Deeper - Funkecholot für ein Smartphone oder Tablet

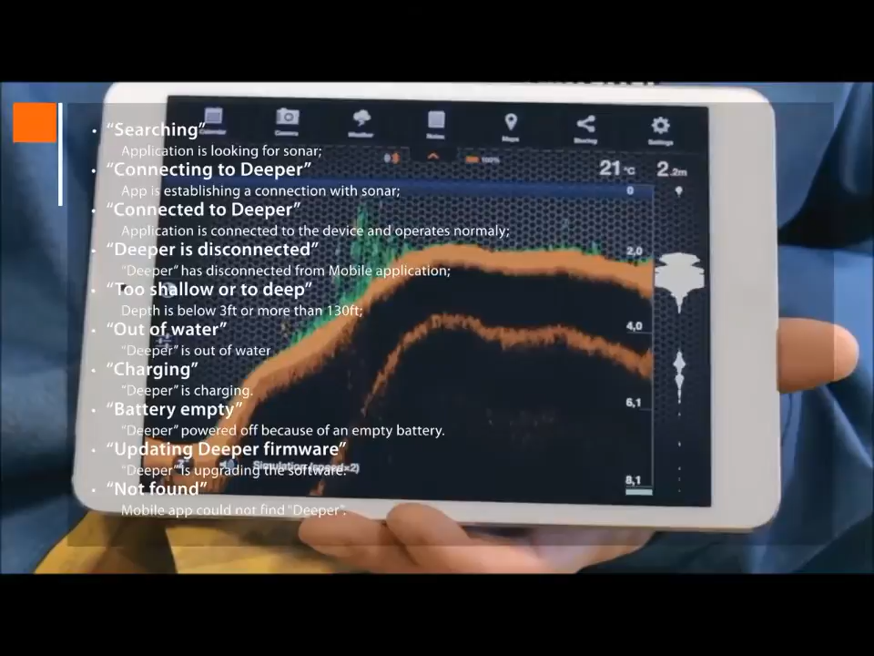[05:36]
On screen: depth 2.2 m, water 21°C
Out of water shows that Deeper is out of water.
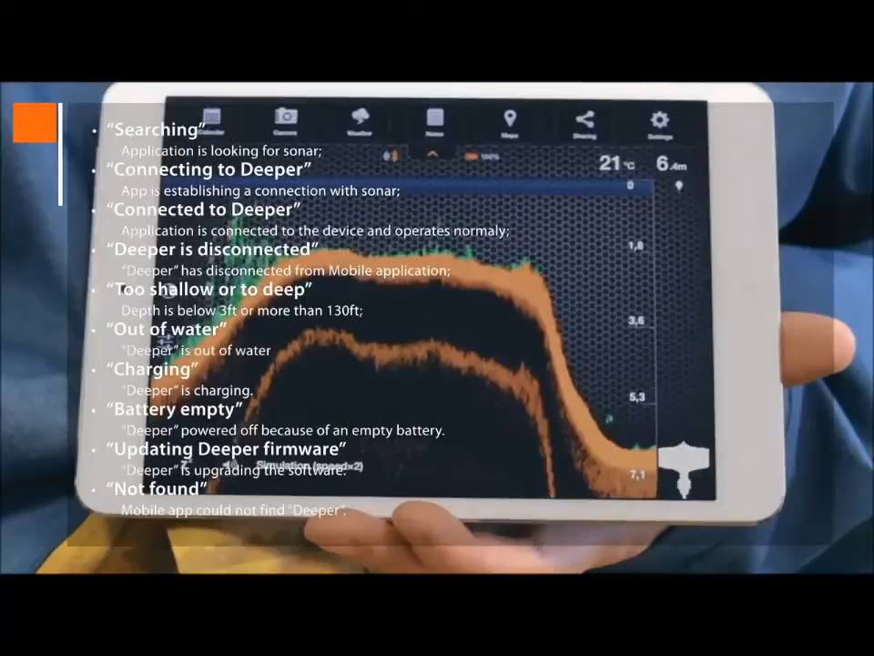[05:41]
On screen: depth 6.4 m, water 21°C
Charging tells you Deeper is charging. Battery empty indicates that Deeper is powered off because of an empty battery.
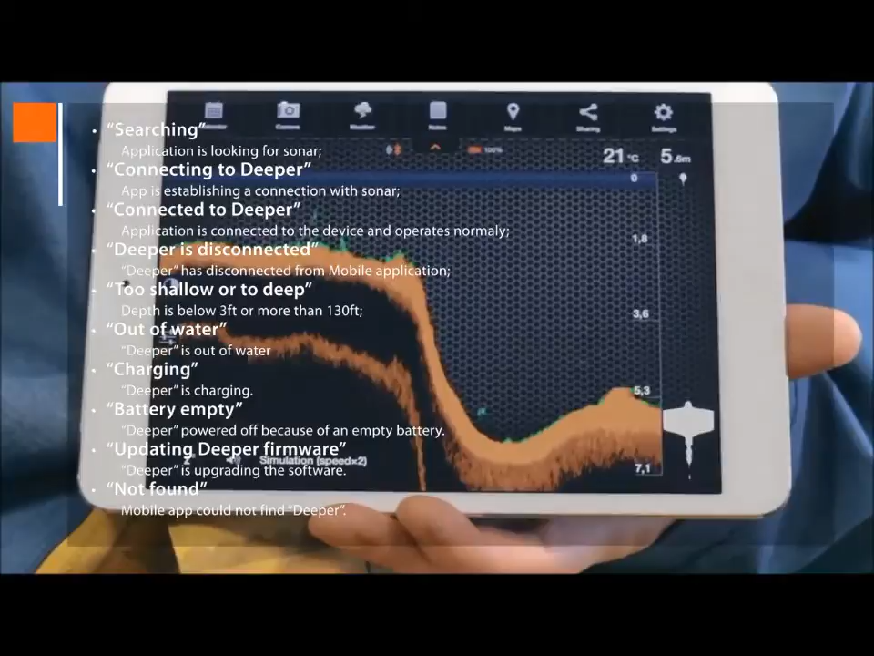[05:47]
On screen: depth 5.6 m, water 21°C
Updating Deeper firmware is when Deeper is upgrading the software.
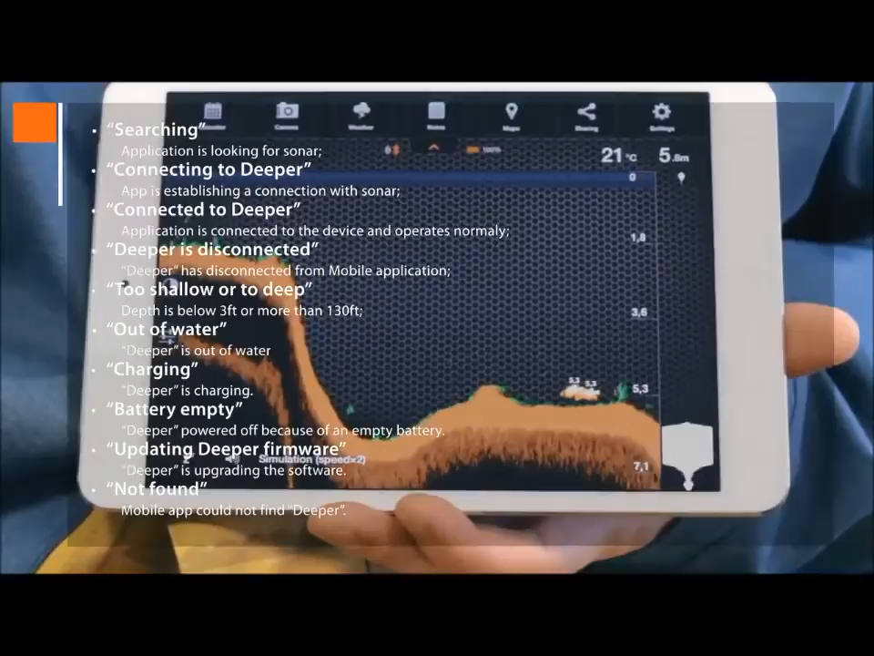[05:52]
On screen: depth 5.8 m, water 21°C
And, not found means that the app could not find Deeper.
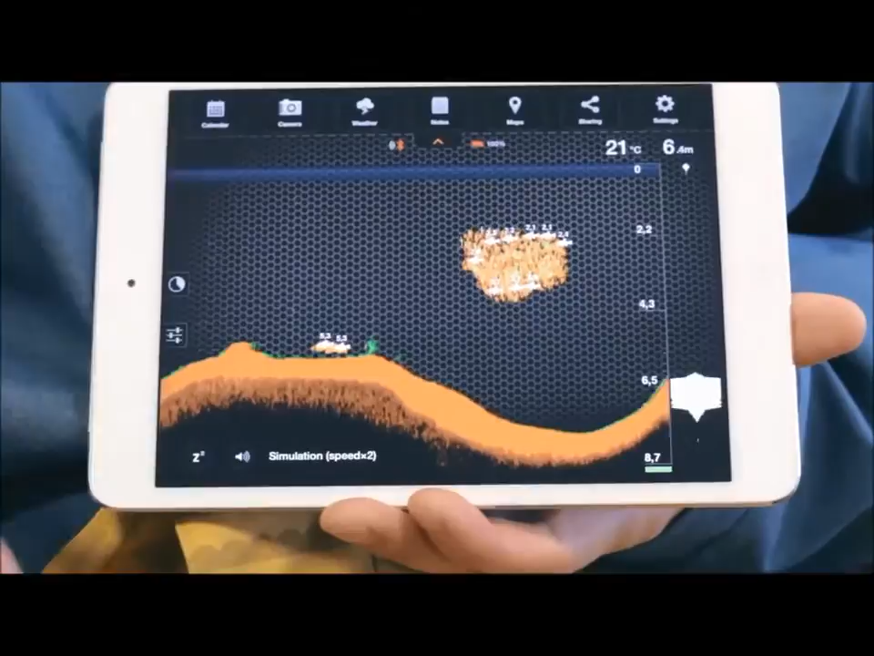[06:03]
On screen: water 21°C
The Bluetooth connection sign and the Deeper battery level icon. If you open Menu on top, you'll see the app's free extra features.